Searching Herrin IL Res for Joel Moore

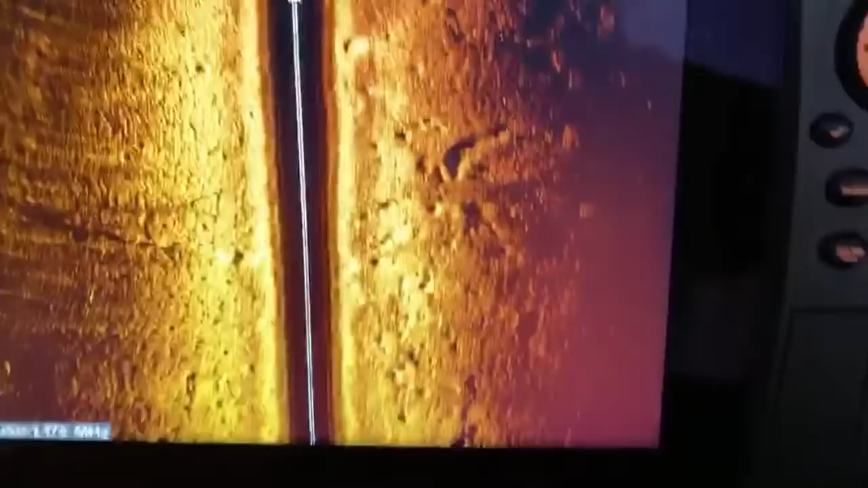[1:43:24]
And I'm gonna be so glad to turn that heat on. If y'all don't know, it's about 30 degrees outside, 35 degrees.
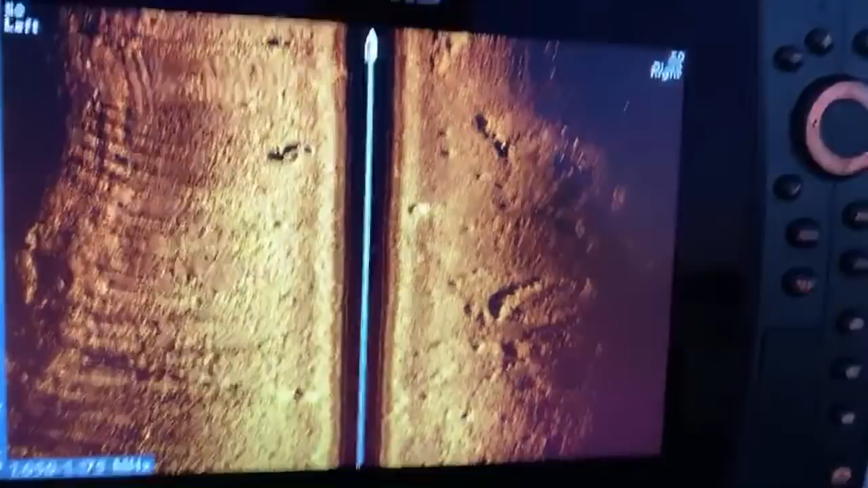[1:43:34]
There's a couple tires. Jacob needs a net, DuPont spinner when he finds a school of fish, right? You know, there'll be times where I'll go out. There'll be times where I'll go out, and if I'm at a good fishing area, you know, no disrespect on what I'm doing, because I can still search and fish.
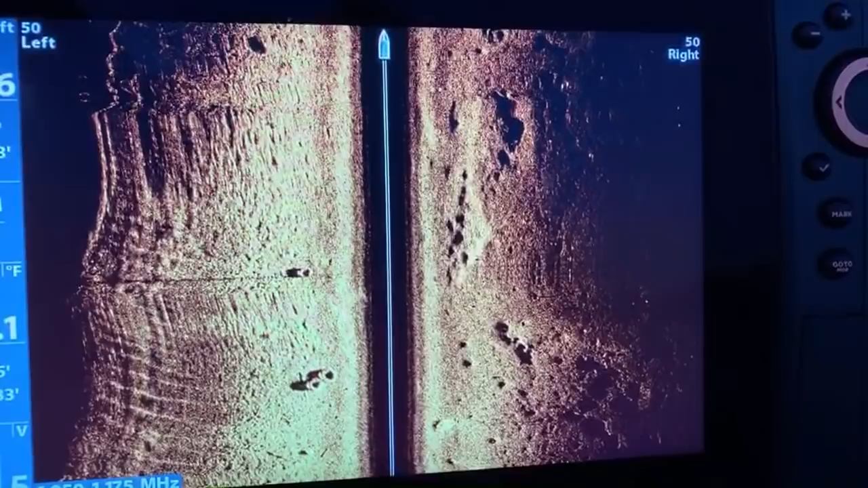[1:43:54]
But there's some times where you'll see me with a fishing pole in my hand, and that's just to break up the,